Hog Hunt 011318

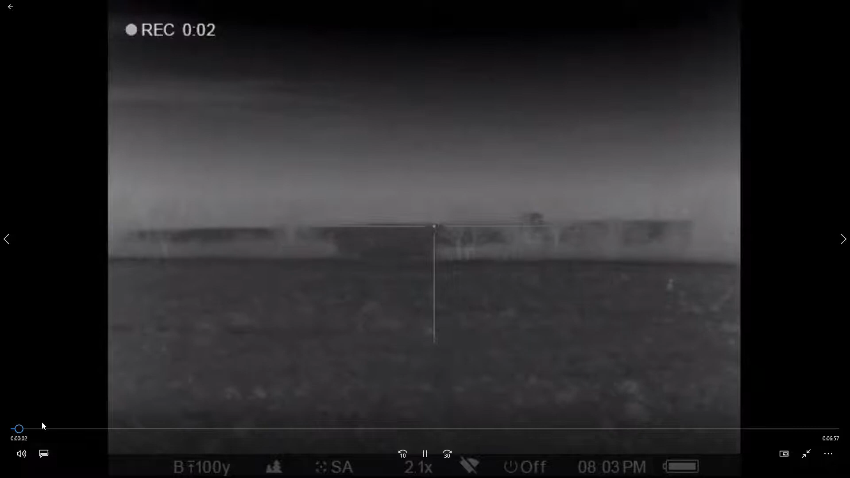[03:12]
okay we're still calling here all right here here comes our coyote
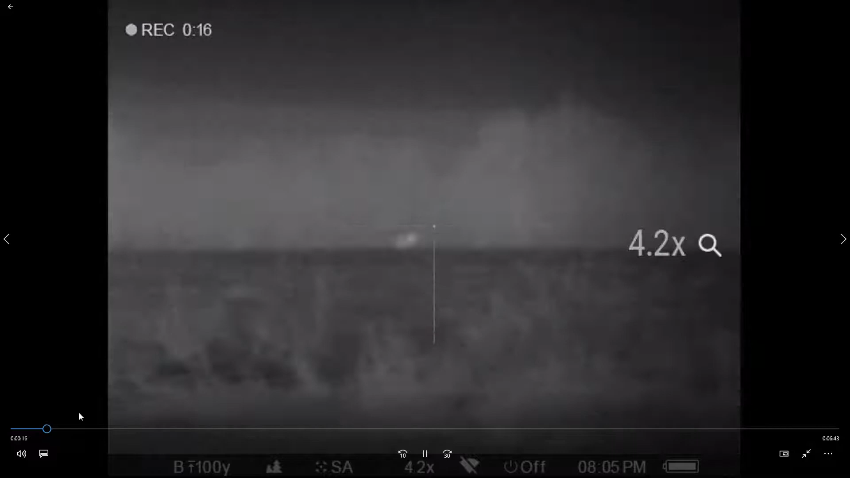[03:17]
comes from way over there he's coming really good
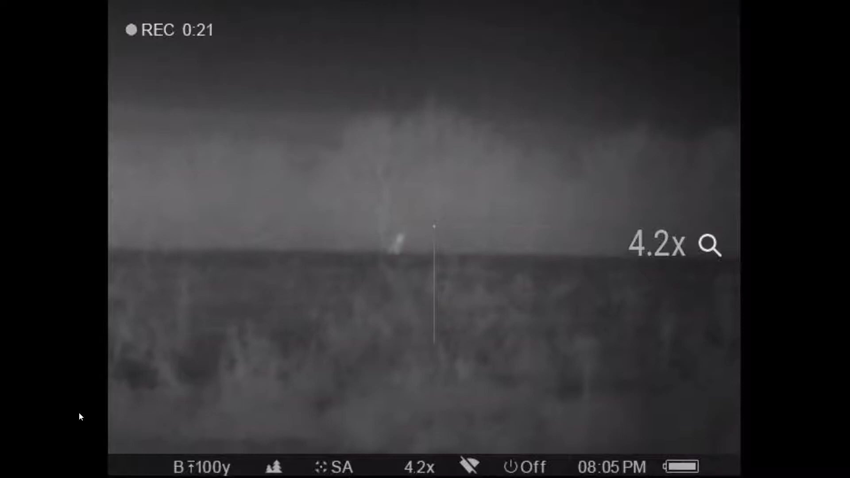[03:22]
too far away really to shoot at
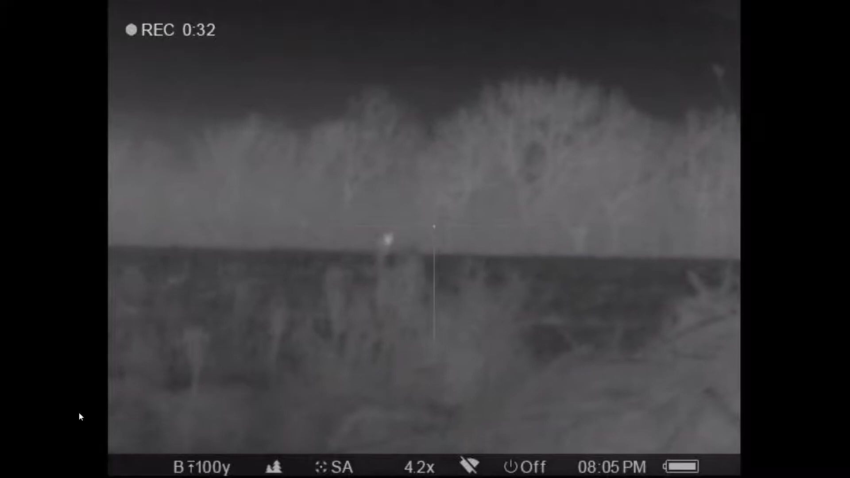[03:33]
but for some reason they keep coming up behind them woods over there
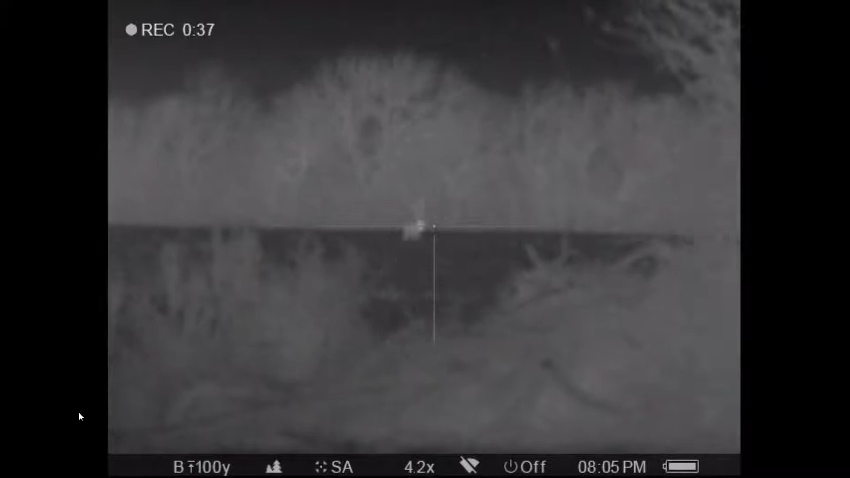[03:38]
he's coming good
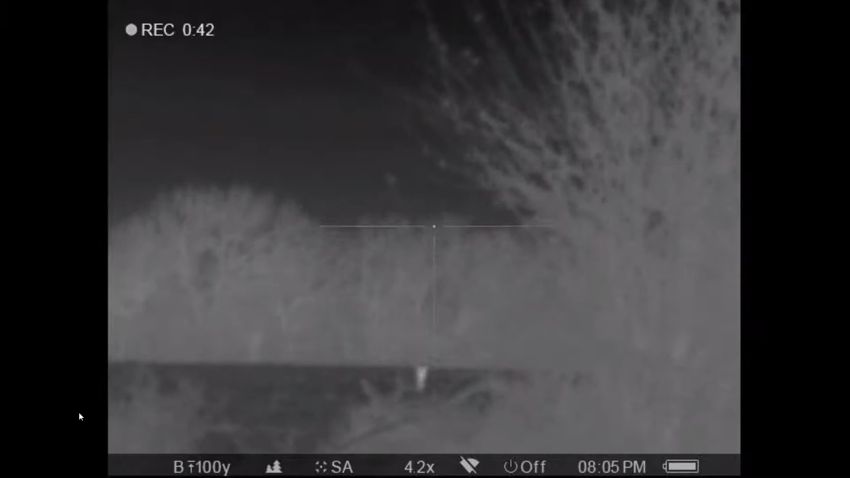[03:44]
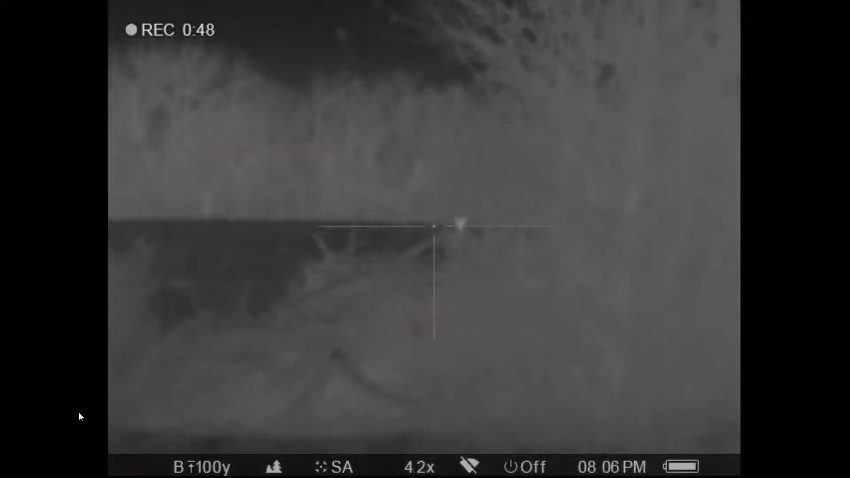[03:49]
if you'll notice there he goes right back to the same spot the other one did
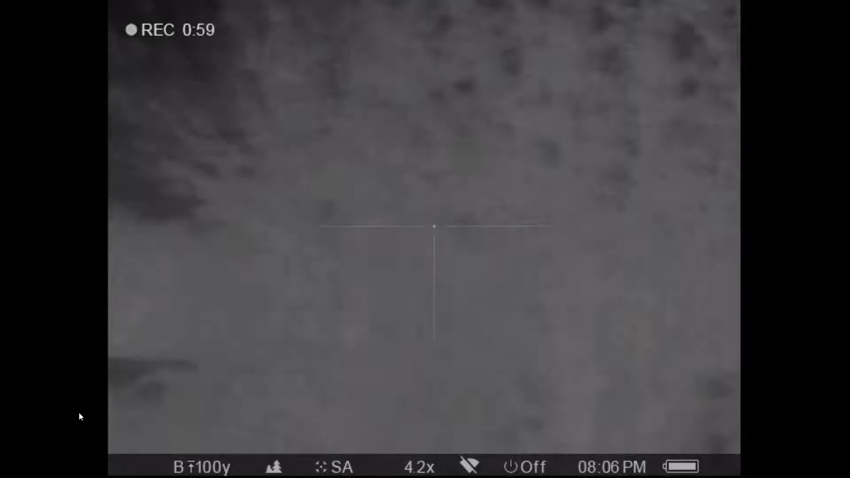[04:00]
even though it's pitch dark outside it's like they they're seeing us i know they're not smelling us we got the wind right
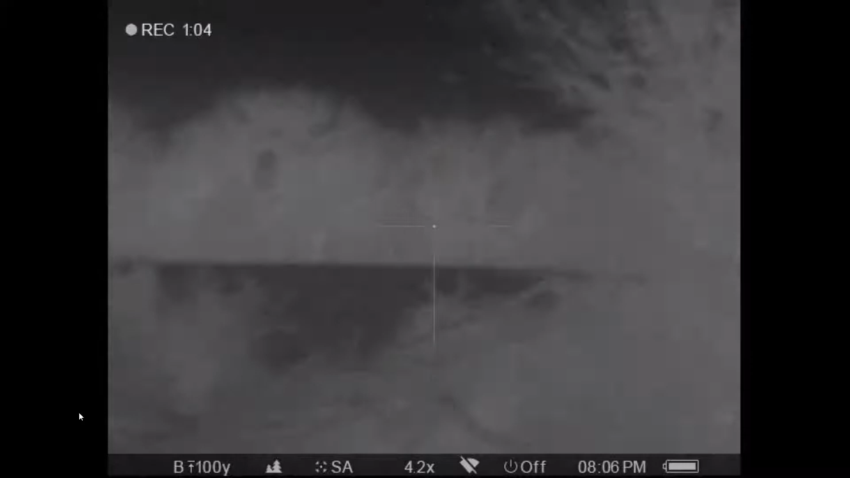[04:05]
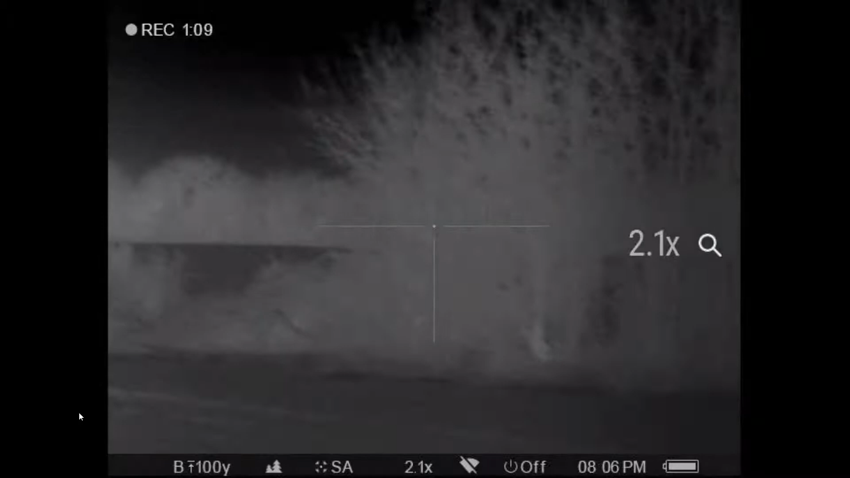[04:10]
he's trying to find him there he knows he's there
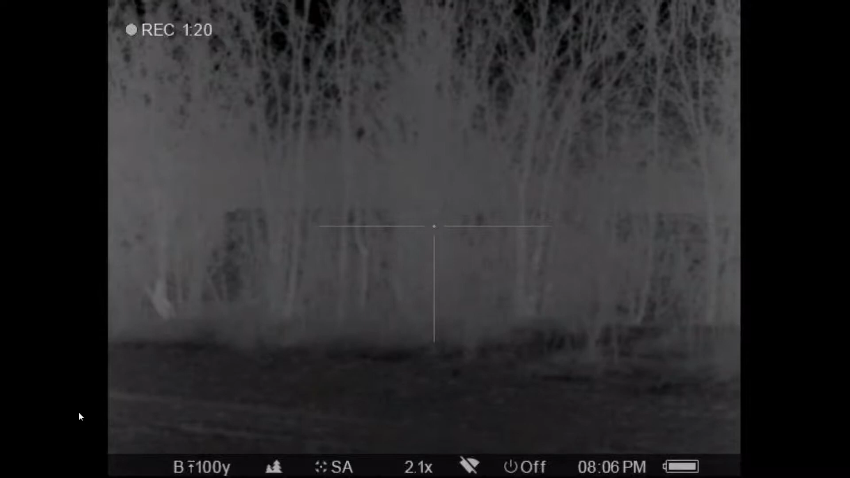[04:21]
he did the same thing that other one did and he's gonna try to bark him to a stop again
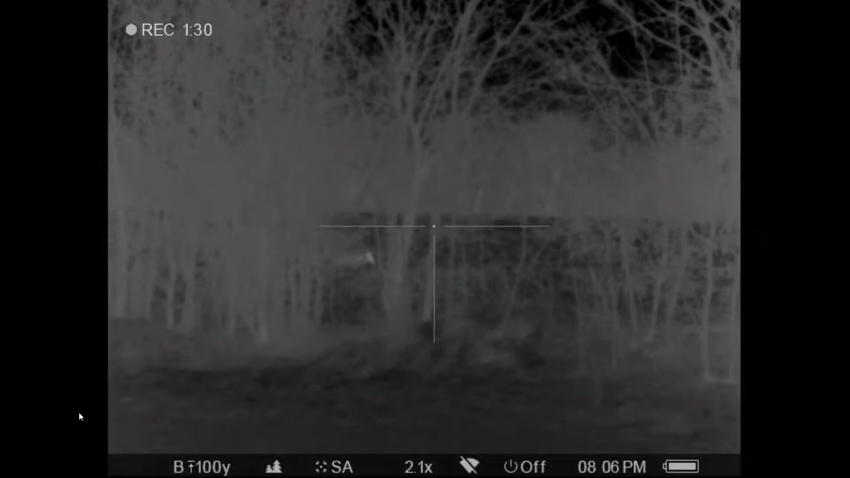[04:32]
and he goes still moving across there trying to find the open spot
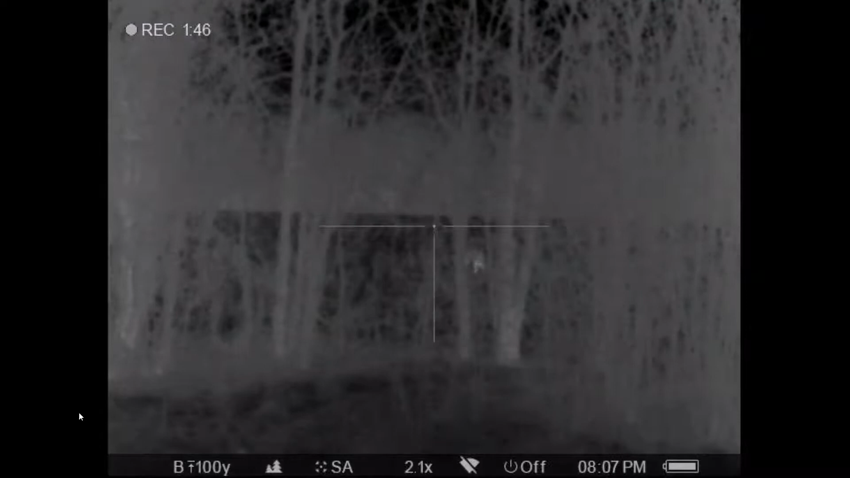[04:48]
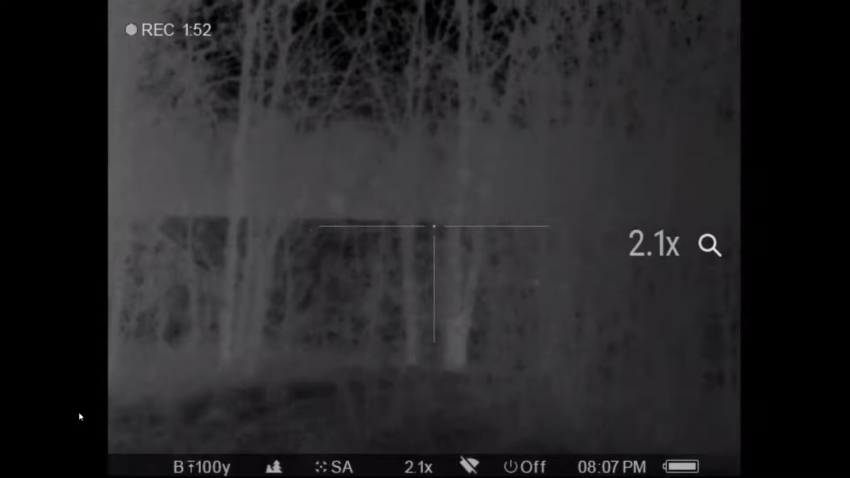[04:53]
he's using that remote control zoom in and try to get a good shot
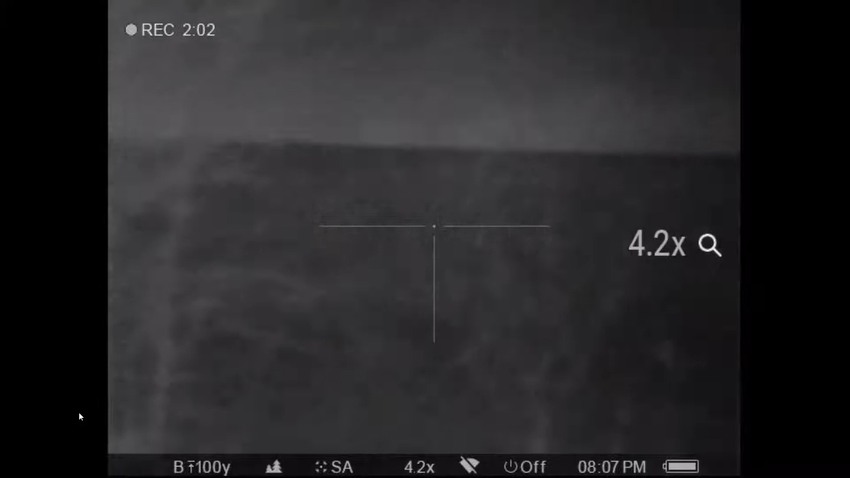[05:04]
coyotes just not cooperating and
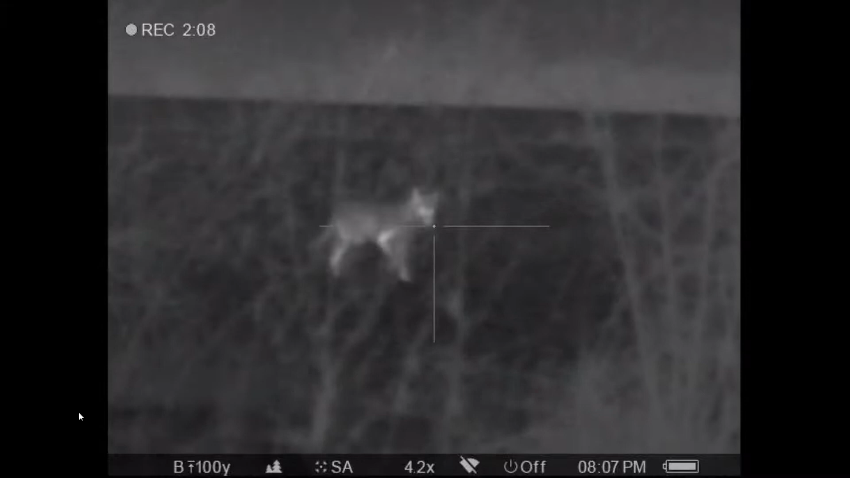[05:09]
he goes roof and shoots at him
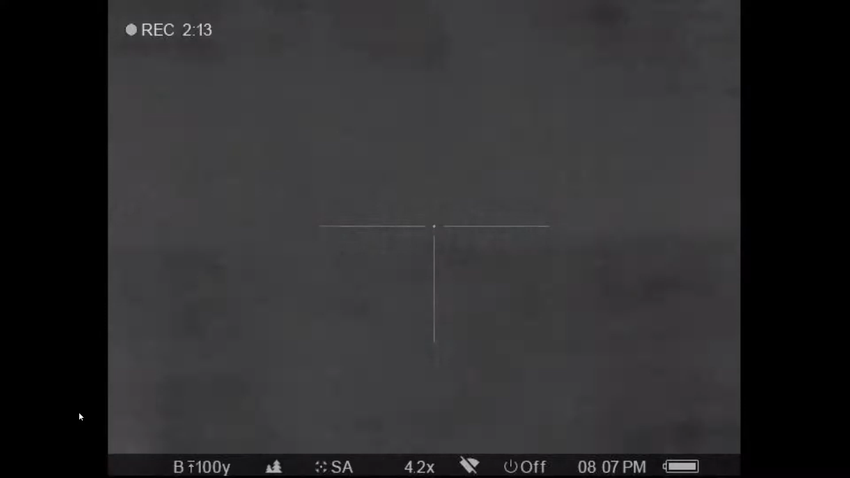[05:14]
and if you notice the coyote takes off like it's not hit he wasn't he if you look he hit a branch or something now he hit the wrong button coyotes still running no chance to hit him